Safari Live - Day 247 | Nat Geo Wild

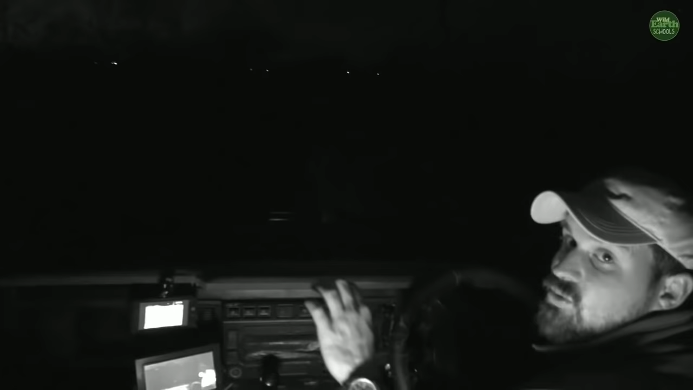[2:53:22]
I just saw some eyes glinting in the distance there, so I'm thinking that maybe this leopard might be coming. I can't see nicely what eyes they are, so I'm just watching. Now, the hyenas on my right-hand side are still very much asleep, and what you'll find is if a leopard comes in here, listen.
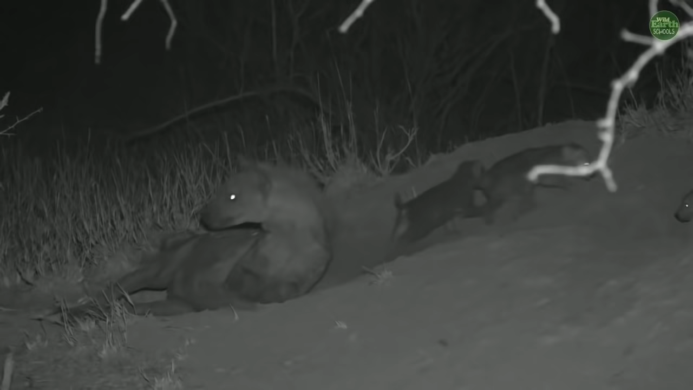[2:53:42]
Growling at them, but look at how sweet those two are.
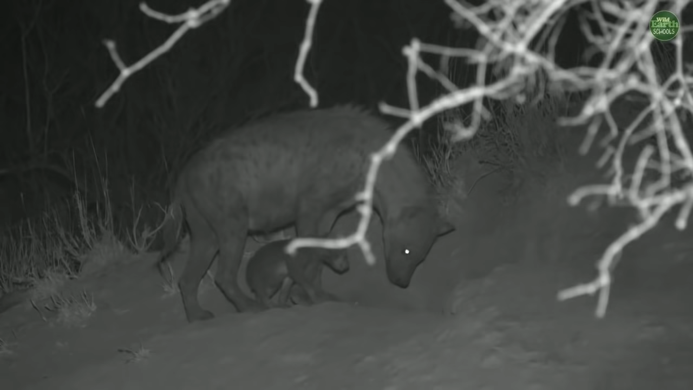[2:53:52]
Now we only thought that there were two of them here, but there's actually three little cubs, which is super exciting. But you can hear them little cackles that they're making. They still haven't quite got their deep laugh that their moms will get. Look at those teeth as well. Isn't that sweet? Look how playful it is. That is very, very, very cute, I must be honest. I always kind of like when we see little baby hyenas, because everybody always thinks of hyenas as ugly, horrible animals that steal things and they're dirty, and they're not at all.
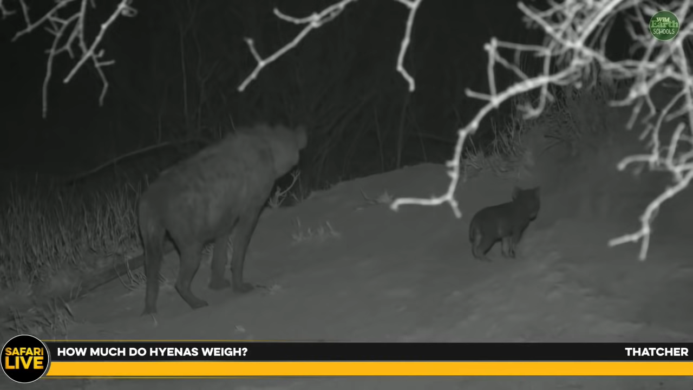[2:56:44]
A big female like this, well, she'll weigh probably about 160 to 180 pounds, maybe even more than that. She can go over 200 pounds. In very big ones like up in the Maasai Mara, they are huge up that way. So, oh, look at that one. It fell over. It was running too far. Did you see it was running too fast and it fell over? It's very cute. They're still trying to get their kind of running legs. They've got their walking legs, and their running legs will come, and they'll find that they'll run around this mound all day long, and they can be very active.
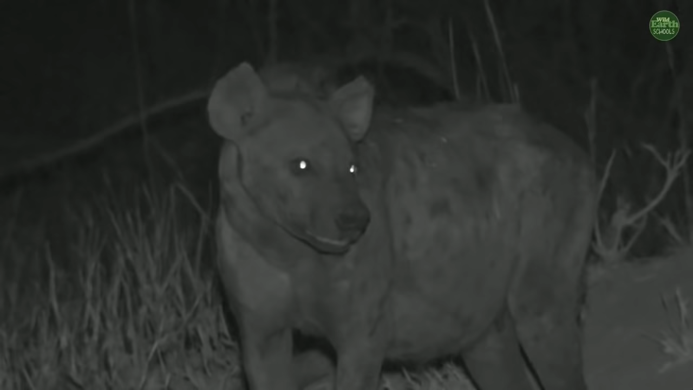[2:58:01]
And I know a lot of people think that they're very ugly, but I like hyenas. I think they're very cool animals, and they are super efficient at what they do. So, you know, they have these powerful bodies, and it's perfectly designed to be able to get the things that they need in order to survive. But I wonder where our leopard went. He definitely ran in this direction. And you can see by the footprints on the road when we were driving is that he was definitely running.